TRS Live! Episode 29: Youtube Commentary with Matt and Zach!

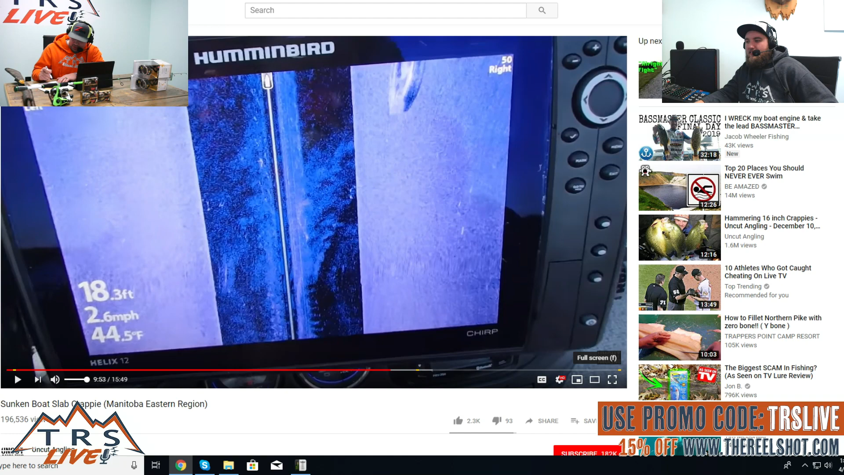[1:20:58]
On screen: depth 18.3 ft, water 44.5°F, speed 2.6 mph
We're getting to the very, very end here. We got we might just skip one or two videos and just play. But so again, this is the last video. Now this one I thought was really cool. He talks about he's at the boat launch. He's getting bait or something like that. Some guy tells him on this lake somebody sunk a boat on accident. He finds the boat due to his hummingbird system and his all his down imaging, side imaging, all that stuff. He not only finds it right here, you can see it coming onto the graph,
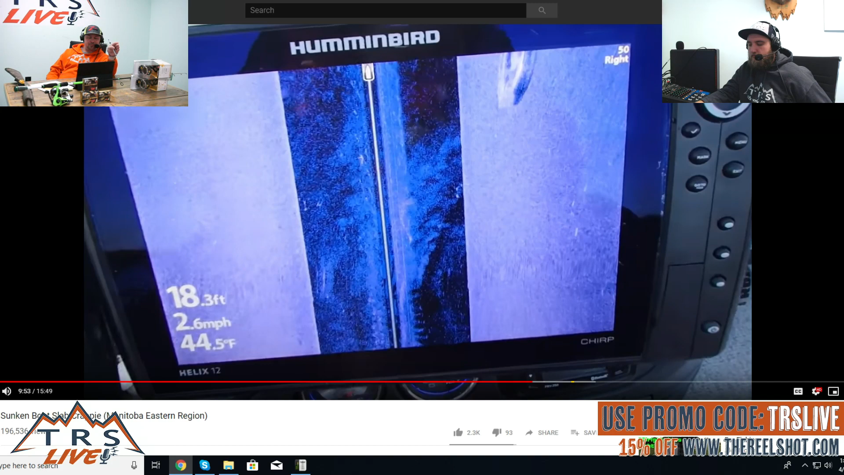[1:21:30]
On screen: depth 18.3 ft, water 44.5°F, speed 2.6 mph
but then he proceeds to catch some very nice crappies over it.
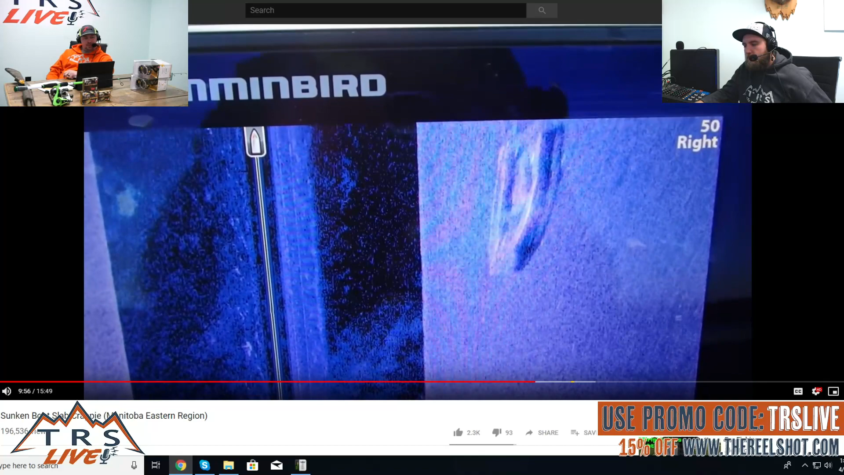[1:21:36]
Oh my goodness. Look at that. That's a boat, folks. That's insane. Right there.
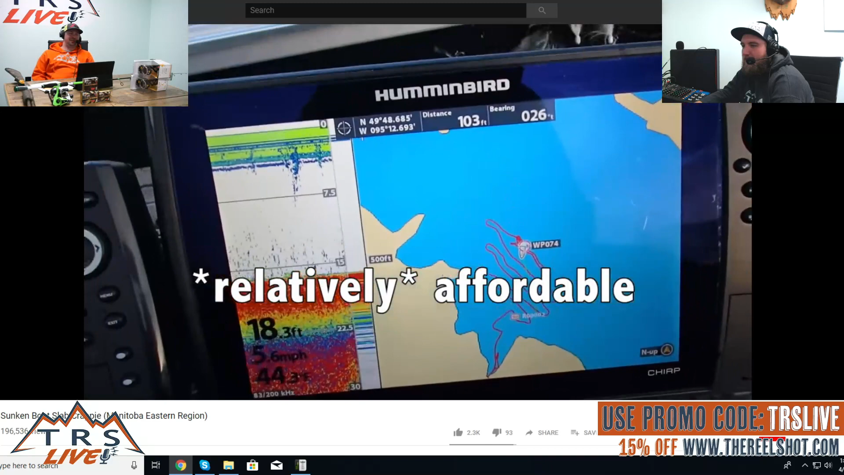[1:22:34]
On screen: depth 18.3 ft, speed 5.6 mph
Used to relatively be that side imaging was only available on the most expensive sonars, but now it is available on so many fish finders.
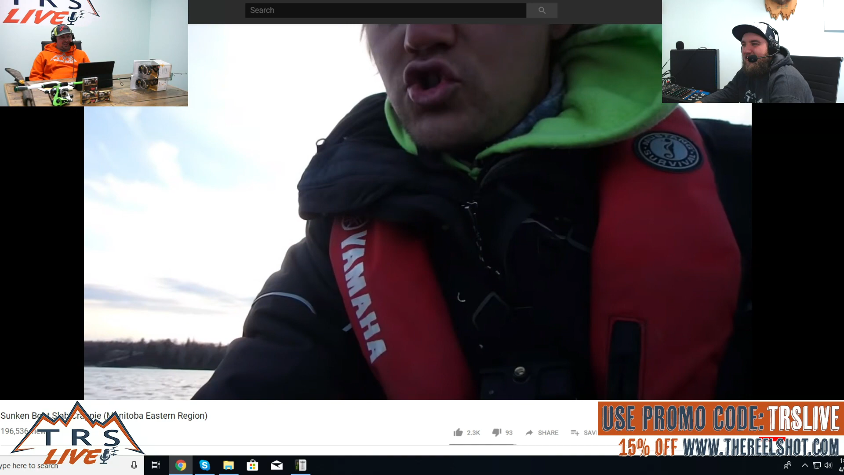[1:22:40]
Coming back up to these waypoints, switch over to side imaging.
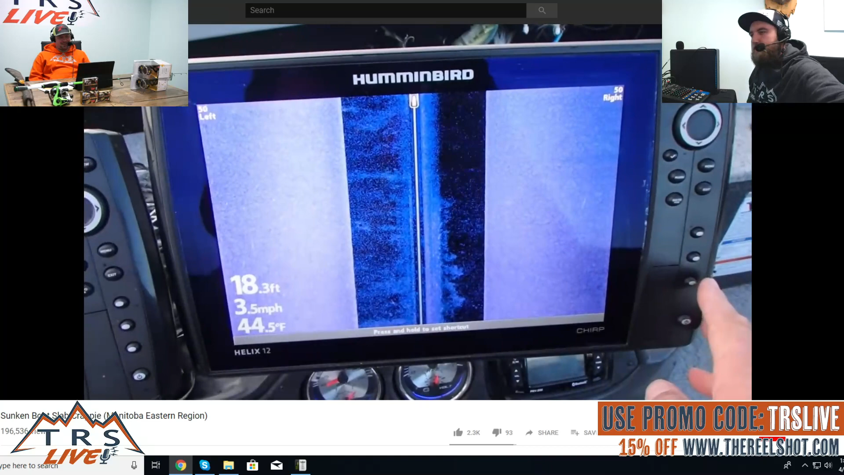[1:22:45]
On screen: depth 18.3 ft, water 44.5°F, speed 3.5 mph
It should be on our left side right there. Look at that. Bango.
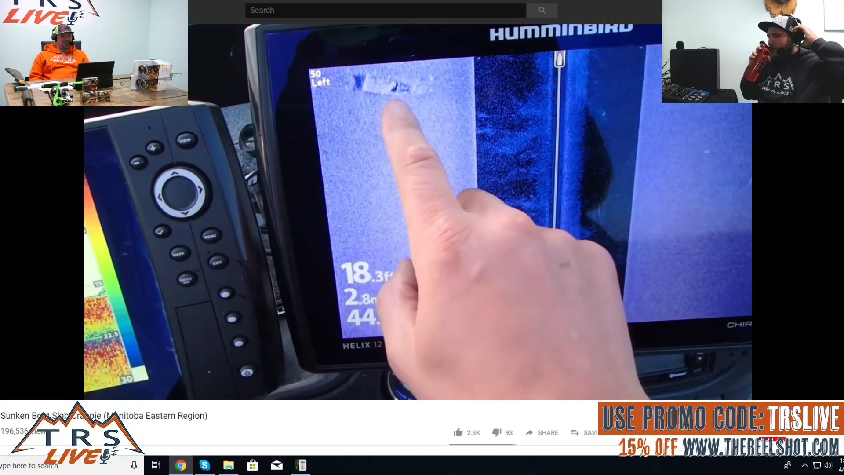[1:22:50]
Oh, and those white speckles, see the little white speckle there and the white speckles around the back?
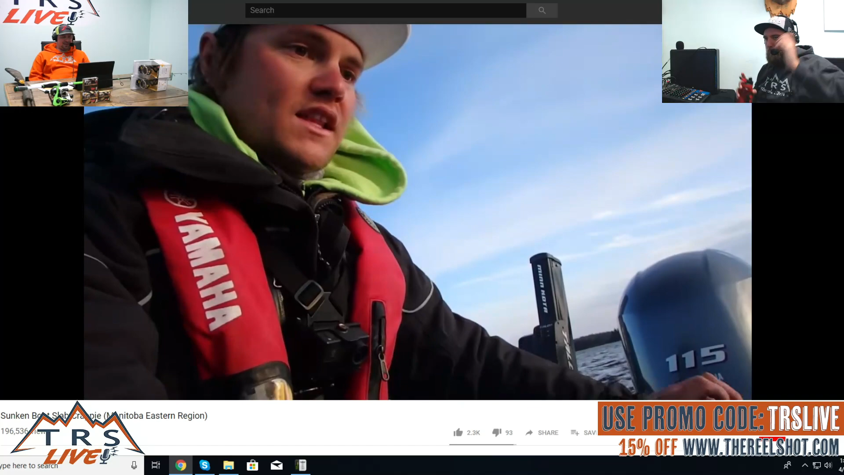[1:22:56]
Those are very likely to be fish living inside of this boat. Yes!
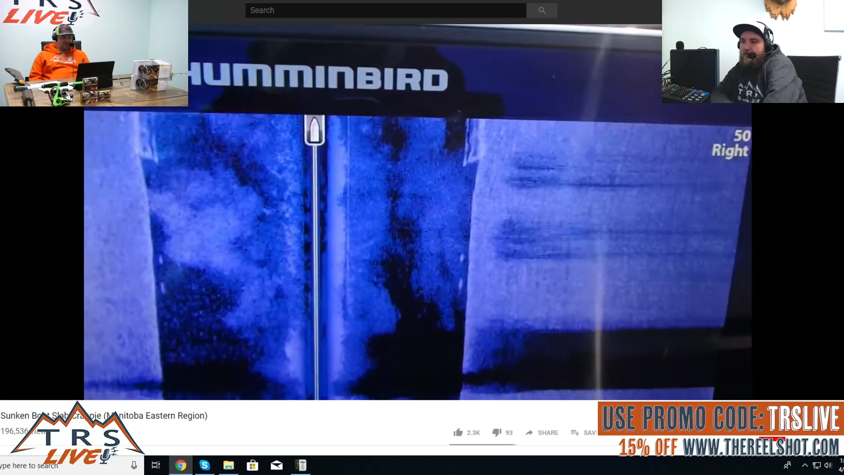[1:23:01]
There it is, right below us. I'm gonna throw out the marker buoy. You can tell it's right below us when it marks on both sides of the side imaging. So you can see it on the bottom there.